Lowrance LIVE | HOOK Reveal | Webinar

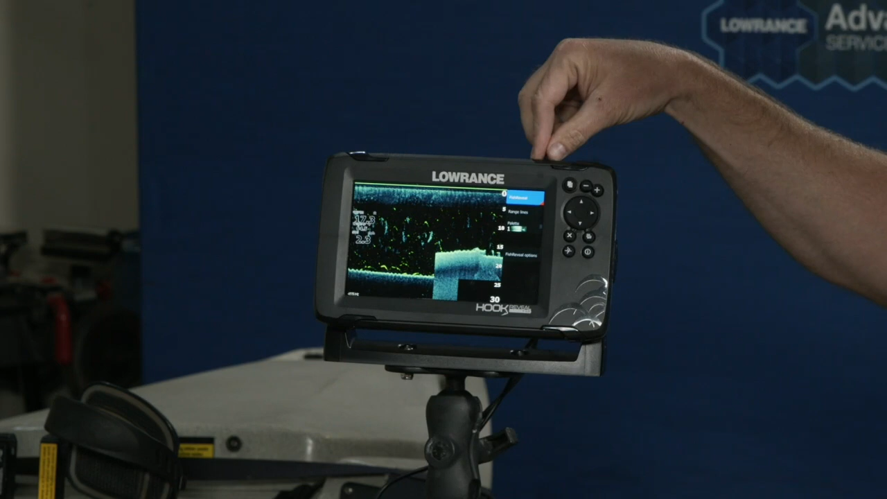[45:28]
but it can be toggled on and off within the down scan page just by toggling fish reveal on and off
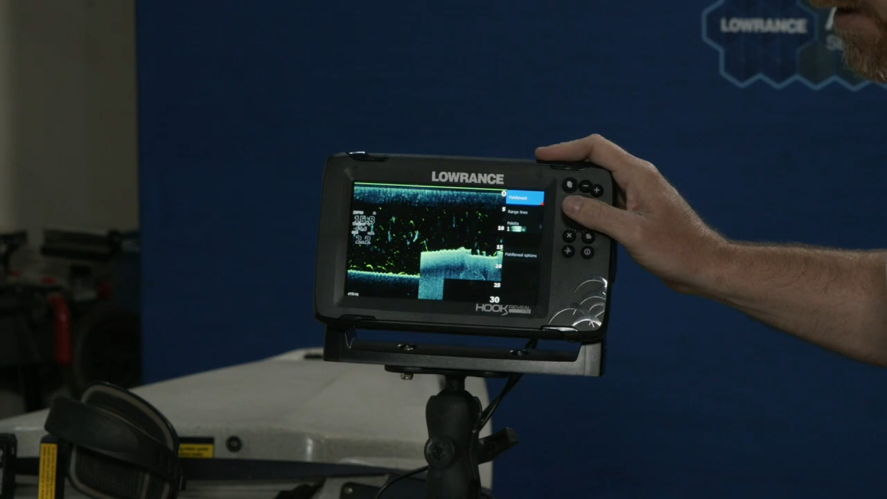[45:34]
i got another question coming in so trolling motor transducer compatibility so these units again you probably